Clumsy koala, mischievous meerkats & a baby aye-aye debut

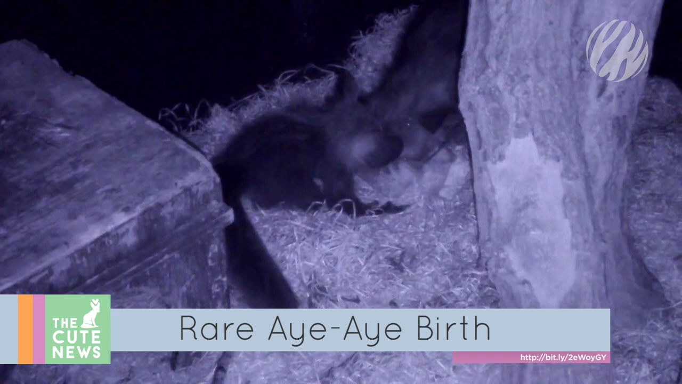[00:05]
Starting off at ZSL London Zoo, where an oddly adorable baby eye-eye has just emerged from its nest box for the first time since its birth in August.
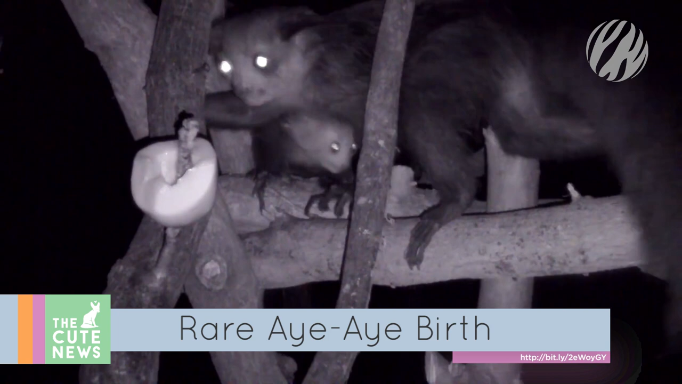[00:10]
Named Malcolm, the little lemur spots an unusually long middle finger used to forage for beetle larvae inside trees. These spooky-looking creatures are endangered, and the new arrival is great news for conservation efforts. Ostriches might not be high on your list of beautiful birds, but their babies are undeniably cute.